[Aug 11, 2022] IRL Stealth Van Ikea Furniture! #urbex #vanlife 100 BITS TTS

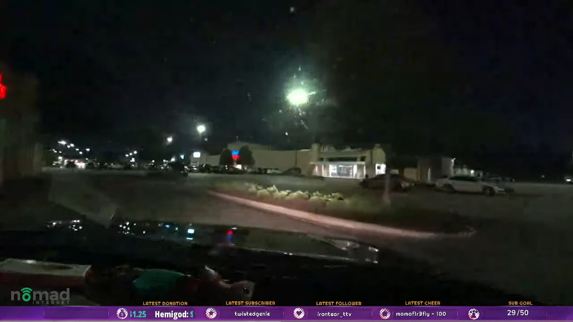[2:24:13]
Smirky Toaster says I said a hip hop a hippity hop. I guess it stands for double W's. Double Mandy W's B Dubs. Says get their new chicken strip hot dogs. Chicken strip hot dogs? What? This does not look like a big Buffalo Wild Wings. Is that front row parking? No.